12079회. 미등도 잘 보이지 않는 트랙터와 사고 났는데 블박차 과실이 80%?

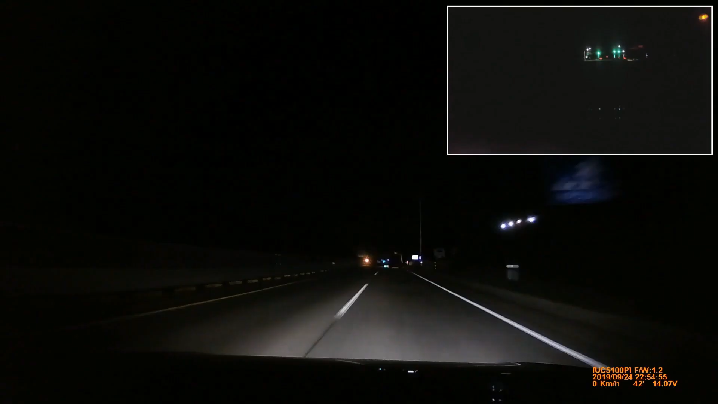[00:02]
다음 영상에서 만나요! 아, 지금 추수하셨네 추수. 9월 24일. 이 안에 쌀 들었을 거 아니야. 벼, 벼, 벼, 그렇죠? 트랙터에 가득 싣고서...